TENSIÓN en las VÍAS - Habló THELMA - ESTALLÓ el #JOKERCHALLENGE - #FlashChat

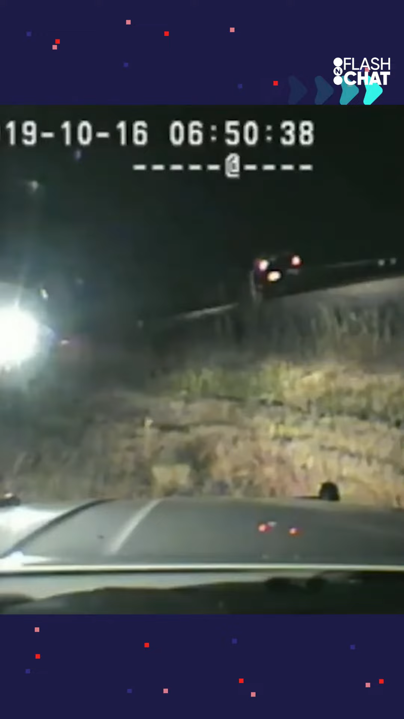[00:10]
El poli tiró el auto, salió corriendo y logró rescatar al conductor antes de que el tren impacte con todo contra el vehículo. A pesar del choque, no hubo heridos.